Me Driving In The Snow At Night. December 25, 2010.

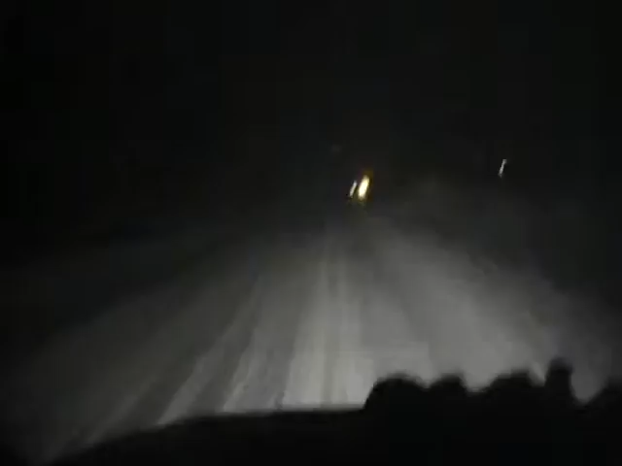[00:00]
here i am live in island kentucky it's after midnight so or getting close to it in about six more minutes so what a wonderful wonderful christmas to have snow on christmas day coming out the roses in not i started saying pretty good shape i mean they've been worse than this before but it ain't too bad